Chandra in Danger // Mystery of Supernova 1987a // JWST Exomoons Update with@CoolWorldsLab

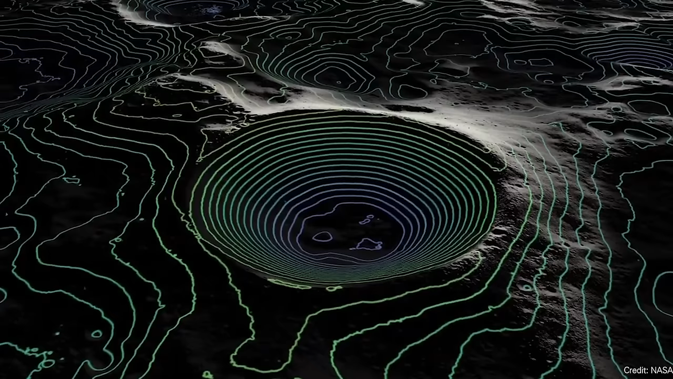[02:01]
there's going to be the need to pick up ice in the permanently shadowed craters on the moon, you need to transport that to a base,
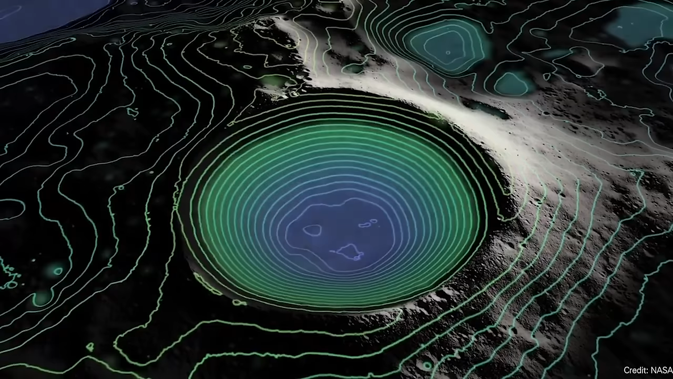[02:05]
as well as moving supplies in between whatever buildings you have at a research station on the moon.